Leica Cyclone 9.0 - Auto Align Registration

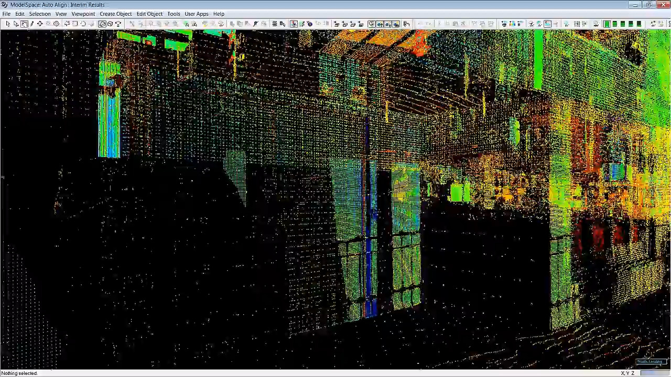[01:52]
So here's all the scans that it aligned together.
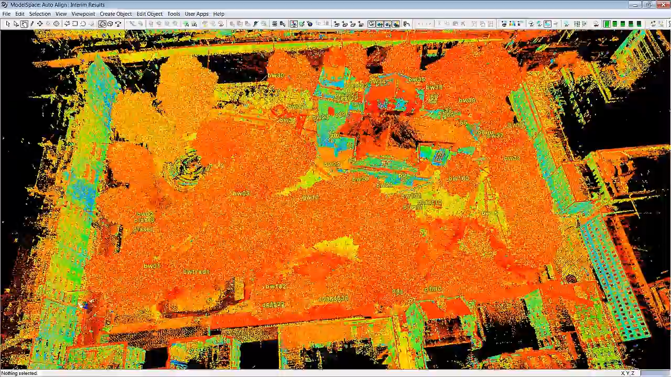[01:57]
It's a whole plaza of P20 scans. Sorry, C10 scans. Here.
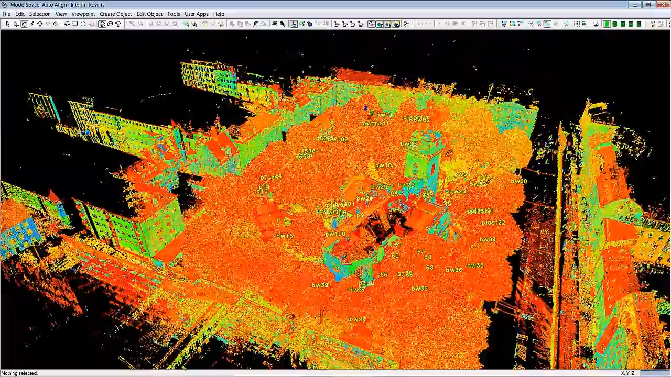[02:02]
I was able to align this entire project. It had a lot of trees and other interfering surfaces in it.
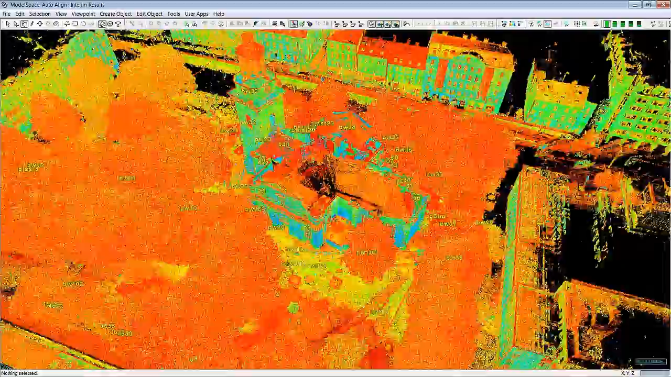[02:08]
Here. So upon inspection and there are several ways you can inspect the fit or quality of fit.
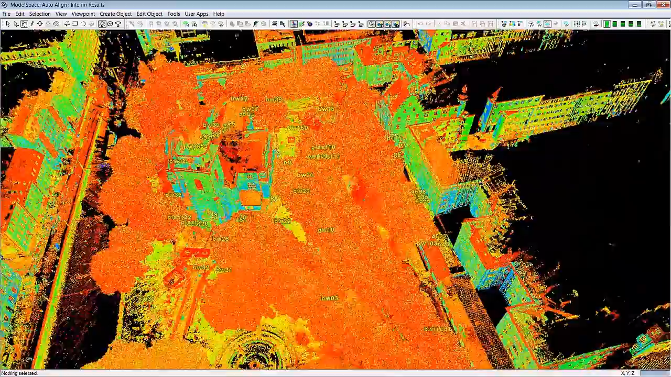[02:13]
One of them is with our quick slice tool.
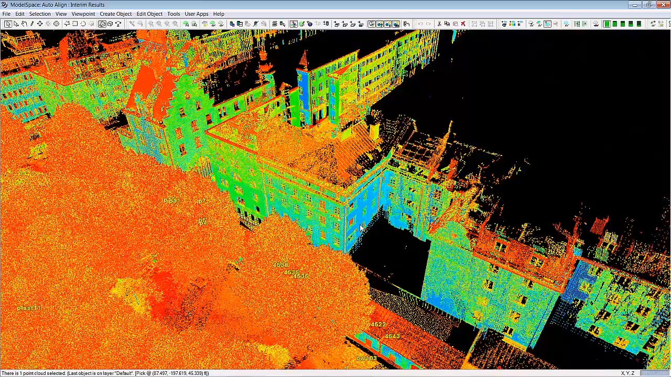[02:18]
You can simply pick on one of the walls here and say quick slice.
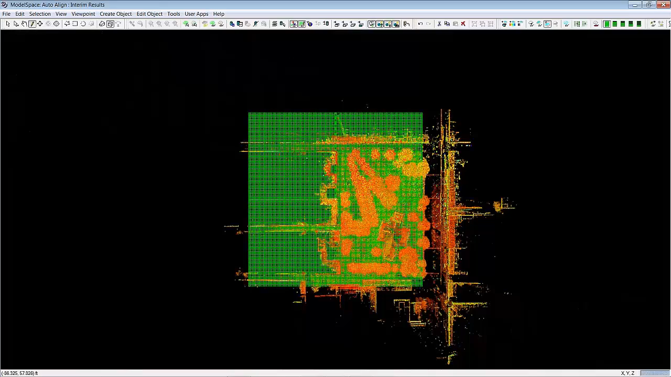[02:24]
It instantly slices the everything
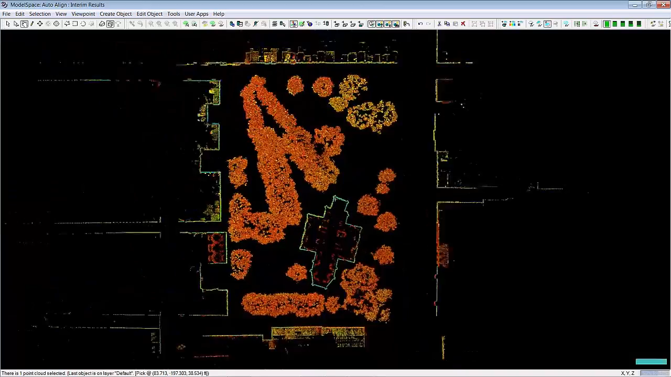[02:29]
in the entire project into one slice. And then you can go ahead and
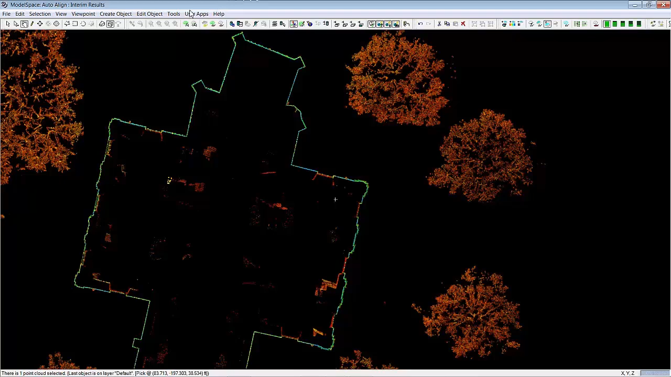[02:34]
color the scans differently.
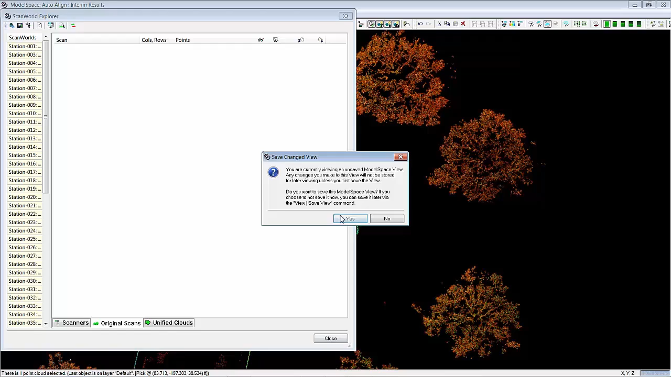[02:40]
Say yes. There. And you can check the quality of your fit.
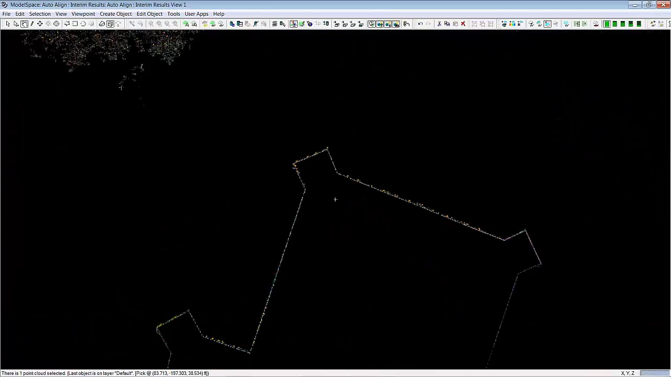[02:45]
You can come up close and check how the different colors are merged into one. This is what you want to do. You want to You can see if I turn it to the side.